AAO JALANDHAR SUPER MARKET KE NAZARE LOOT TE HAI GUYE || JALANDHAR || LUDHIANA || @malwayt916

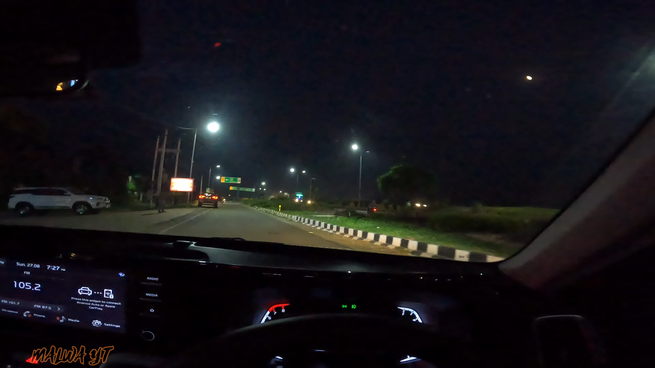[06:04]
निकलने वाला यहां पे वीडियो बनानी अलाउड नहीं है मैं कहा तू जा निकल यहां से चल आ गया को पता ही है गाइस कौन से बना लेट्स गो तो गाइस हम आ चुके हैं लुधियाना में ये आ चुका है सतलुज
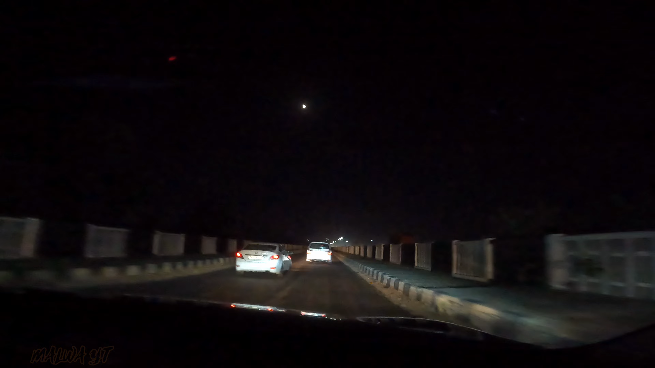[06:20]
दरिया अंधेरा काफी हो चुका है यहां पे कुछ दिखाएंगे नहीं लाडोवाल क्रॉस करके हम कर जाएंगे घर को टर्न
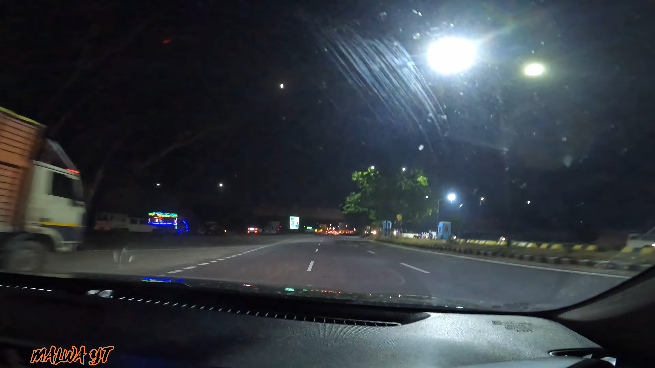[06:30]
तो गाइस लाडोवाल क्रॉस कर लिया हमने सिर्फ कुछ ही सेकंड लगे और यहाँ से कर जाएंगे हम बाईपास
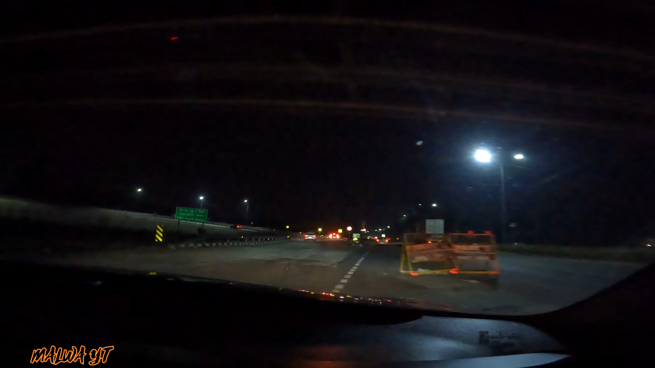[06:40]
ये बनेगा सर्कल पूरा
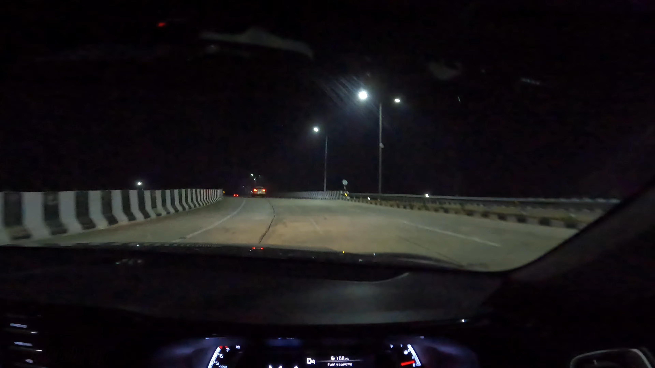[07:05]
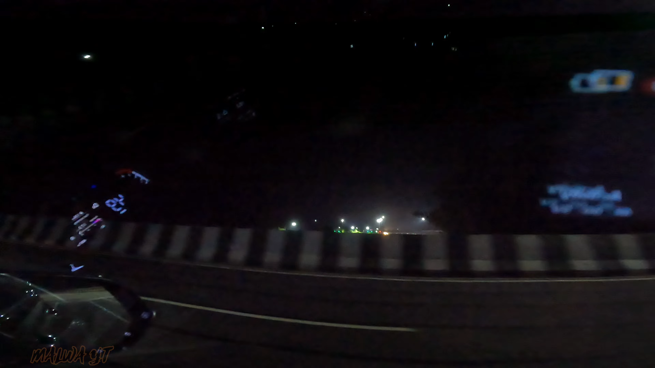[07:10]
लाडोवाल तो भाई ये बचा आखिरी टोल प्लाजा ओ भाई साहब हमारे आते ही रोशनाई हो गई सा चारों तरफ ये हमारा आखिरी टोल प्लाजा
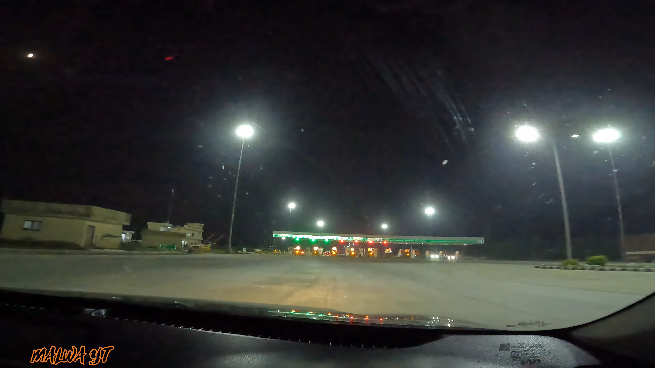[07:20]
और निकलते हैं यहाँ के नीचे से उसके
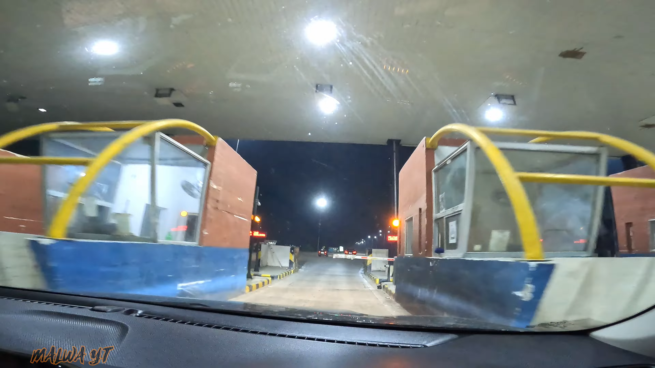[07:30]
खुलो गेट जल्दी करो ये लो 50 रुपए उठाओ उसको चलो शाबाश